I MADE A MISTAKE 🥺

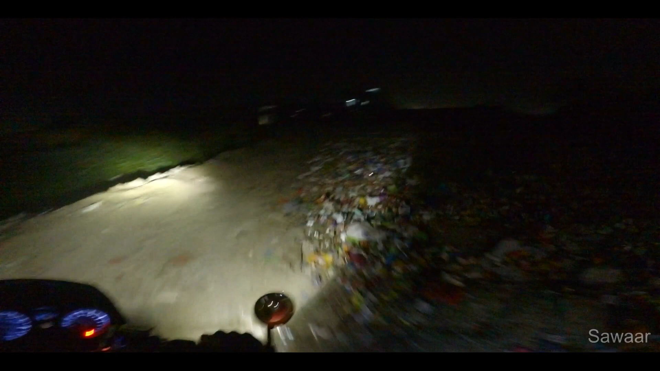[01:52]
ये लाला मूसा, सॉरी, करीमपुरा की मशहूर तरीन रूड़ी। लेट्स टर्न ऑन दिस KZ30, गिव अस सम फोकस एंड गैस गोइंग।
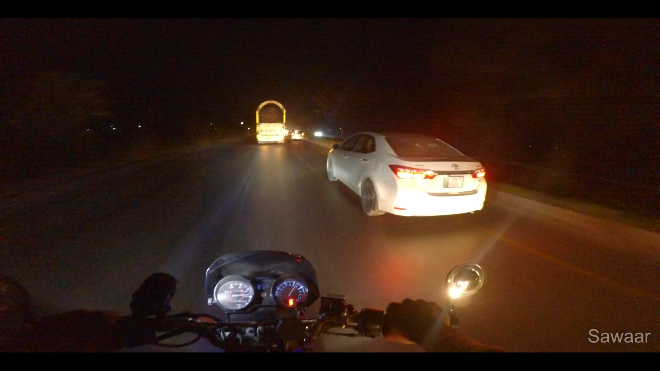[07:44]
ब्रेक ब्रेक ब्रेक ब्रेक बॉय ब्रेक, नाइस Corolla महल. अभी इधर से हमने टर्न लेना, ये टर्न बड़ा गंदा यार. बिकॉज इस टर्न के ऊपर चढ़ के आपको टर्न लेना पड़ता है, और
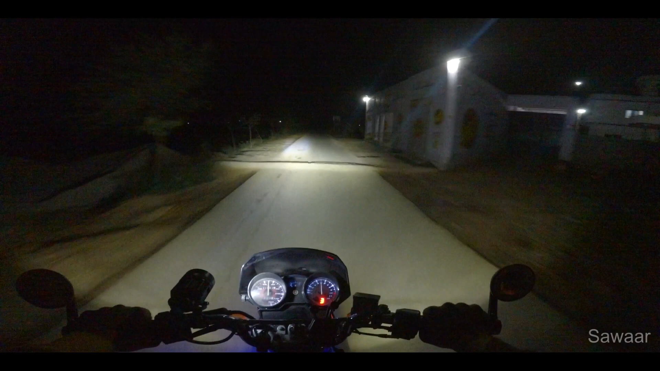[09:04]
उसकी वजह ये कि आवाज़ काफ़ी ज़्यादा है इस एग्जॉस्ट की.
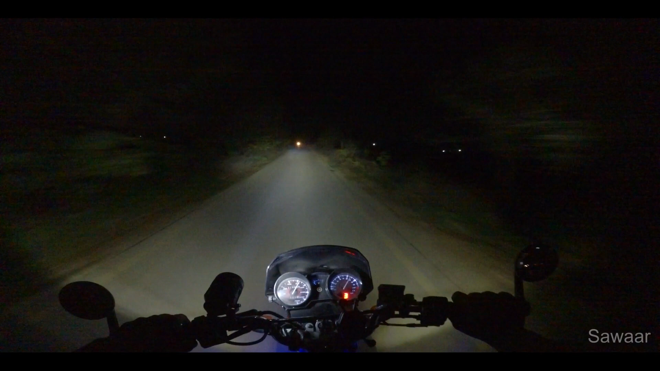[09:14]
KZ30 ना इन रोड्स पे काम आती है जहाँ पर आके कोई लाइट ना हो, और इसकी थ्रो ज़रा ज़्यादा है तो ये आपको काफ़ी दूर तक का विजन देती है. ये आ गया तैमूर का पिंड.
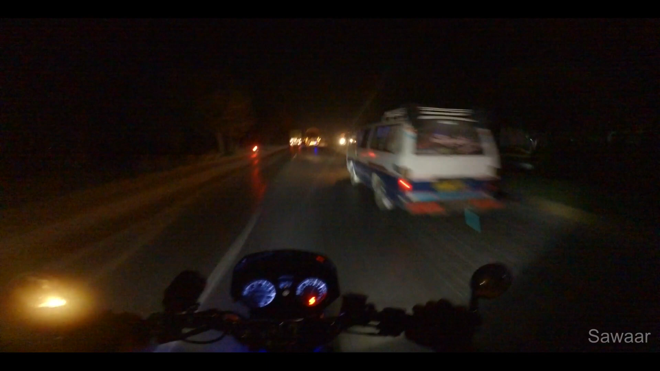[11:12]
और मज्जा जा रही नहीं। अब इस ट्रक के पीछे लगूंगा ना तो किसी ना किसी माज का सूसु मेरे ऊपर ही आएगा,
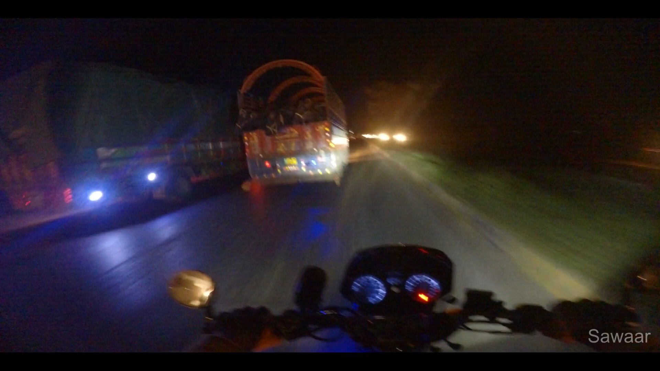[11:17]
सो आई बेटर पास हम। पांचवा गियर, सो लाइक नो एफर्ट। Oh, let's turn this little light on.
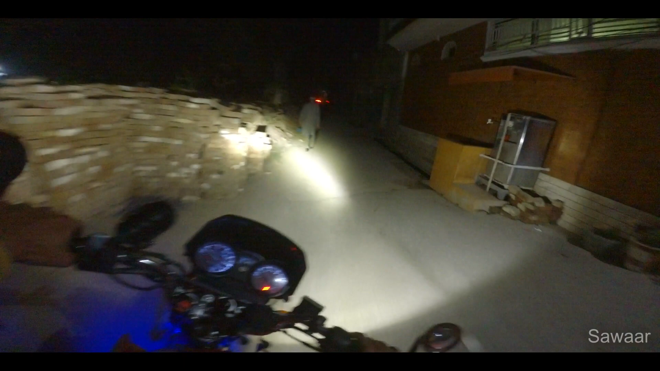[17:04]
जब भी गियर चेंज करो तो पटाक। ये कुत्ता हमारी गली का ही था इसलिए इसने तंग नहीं किया, बिकॉज ही नोज मी।